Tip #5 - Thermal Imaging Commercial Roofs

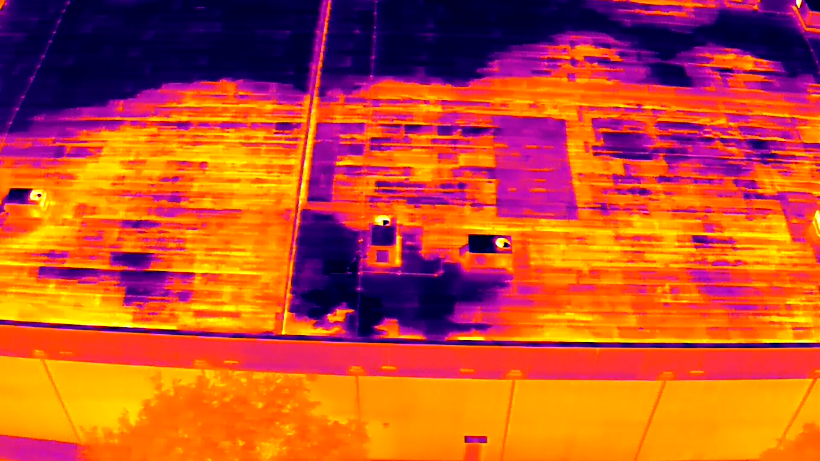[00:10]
With the advancements in technology and being able to take thermal imaging and combine it with drone technology, we're able to cost effectively study large and multiple roof systems all in one evening.